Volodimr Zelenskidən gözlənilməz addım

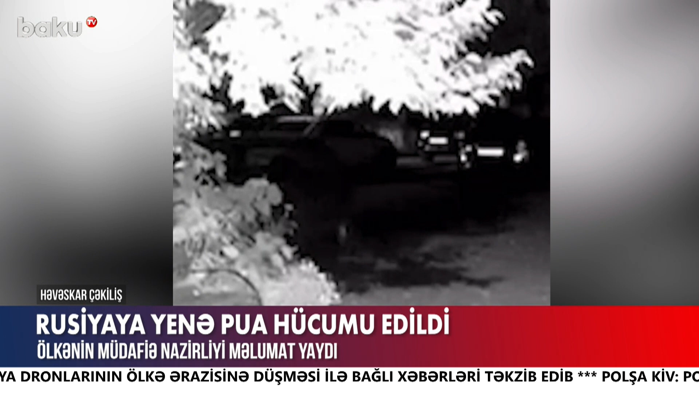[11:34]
Rusiyanın Kursk vilayətində Ukrayna silahlı qüvvələrinə məxsus pilotsuz uçuş aparatı zərəsizləşdirilib.